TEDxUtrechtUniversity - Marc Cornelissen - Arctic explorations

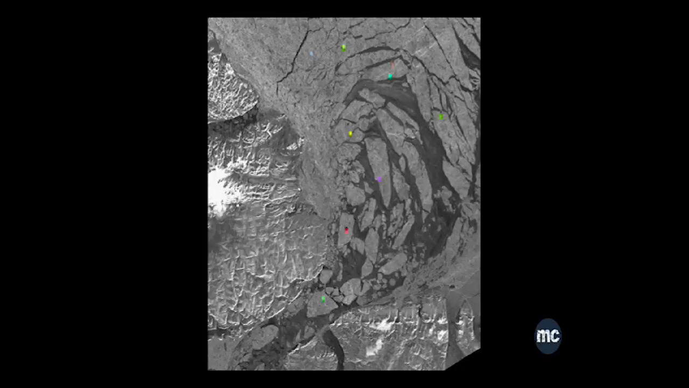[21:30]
So you can actually see this thing is moving by tens of kilometers per day, actually. And you don't want to be there when it happens.